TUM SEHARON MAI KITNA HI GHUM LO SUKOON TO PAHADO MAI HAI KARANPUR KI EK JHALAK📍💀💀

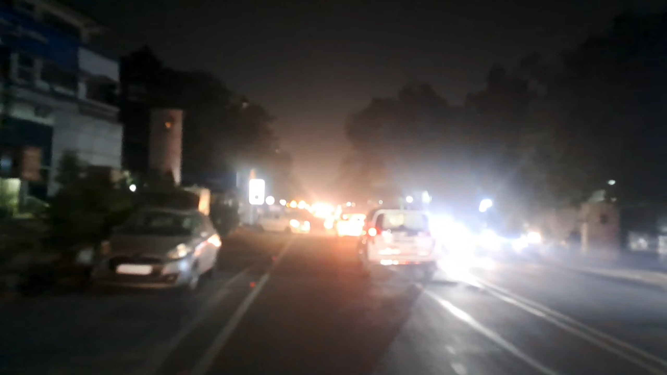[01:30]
और यह देखे याड़ में रहा हूं इसकूल जोन 30 से उपर स्पीड नहीं जानी
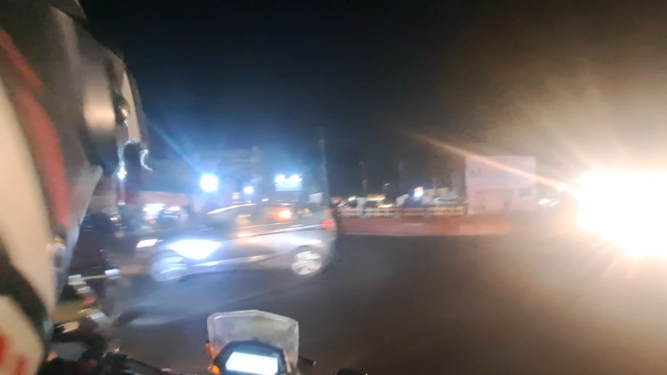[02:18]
करन पूर चॉक इदर वे आप देख सकते हैं काफी प्यारा नजारा सा नजर आई आपको